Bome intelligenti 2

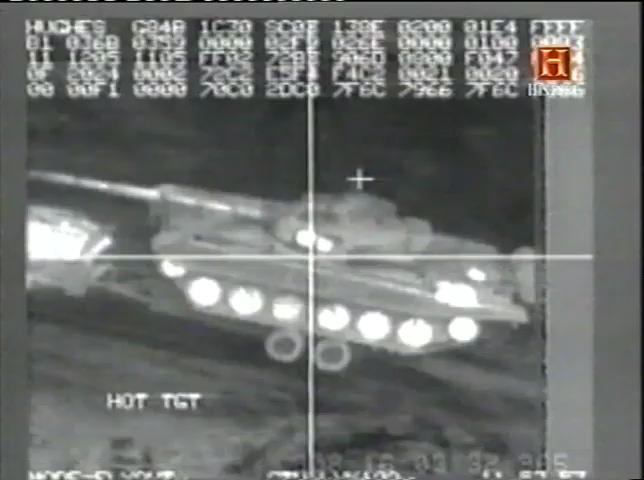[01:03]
Il punto evidenziato da una telecamera.
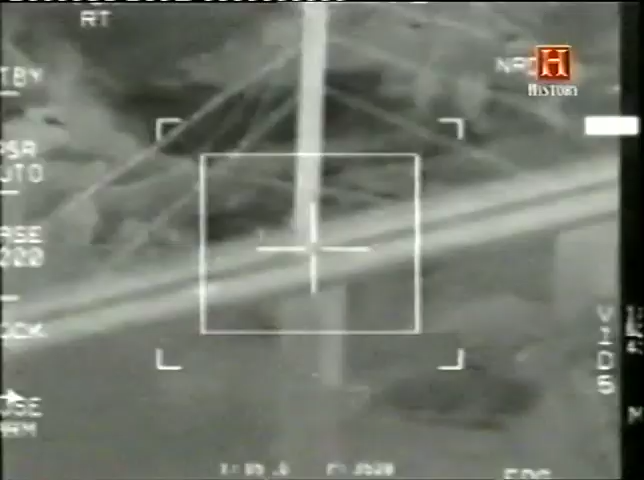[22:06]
Ecco l'impressionante immagine che si ha da una bomba elettroottica.